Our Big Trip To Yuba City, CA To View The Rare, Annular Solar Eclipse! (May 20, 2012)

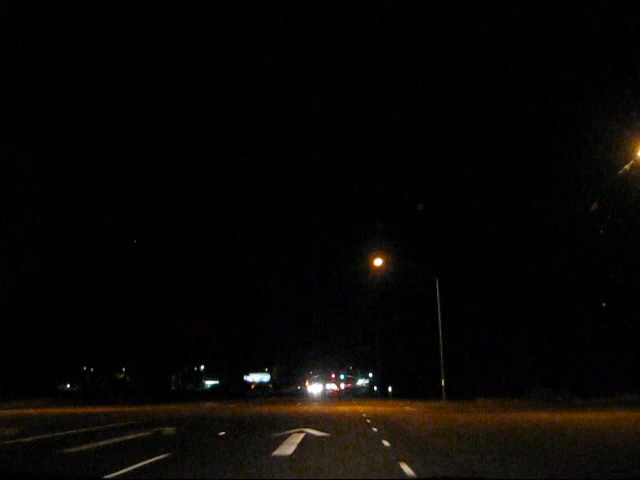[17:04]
Me, Lorena Gretchen. Ok, it's already 11.38pm. We are now crossing the Venetia Bridge.
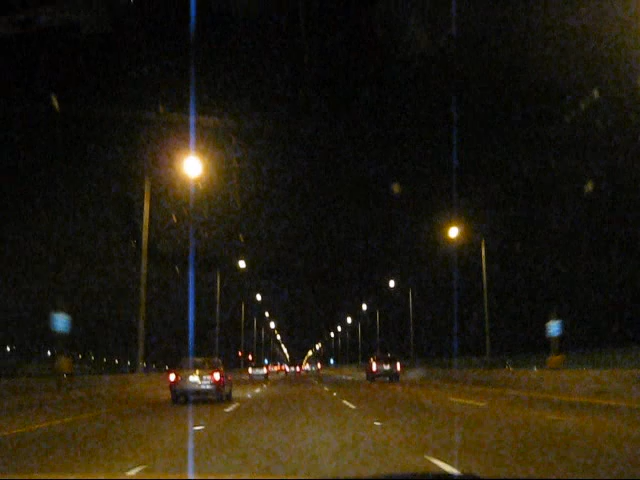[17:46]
So this is me here. Hello guys. It's a bit dark right here.
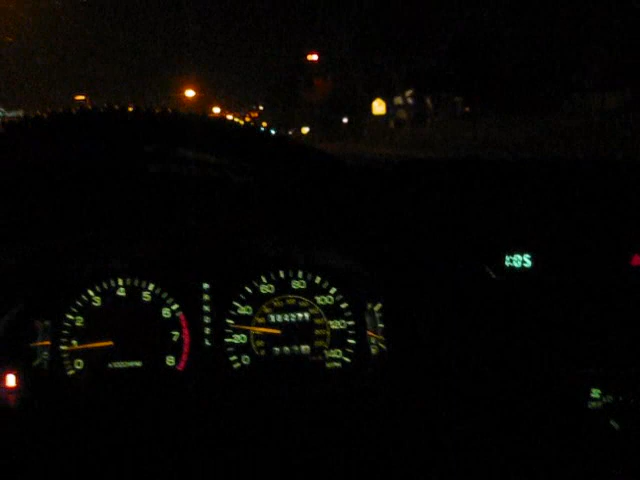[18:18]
May 21st, 2012. Look at my gas. It's low.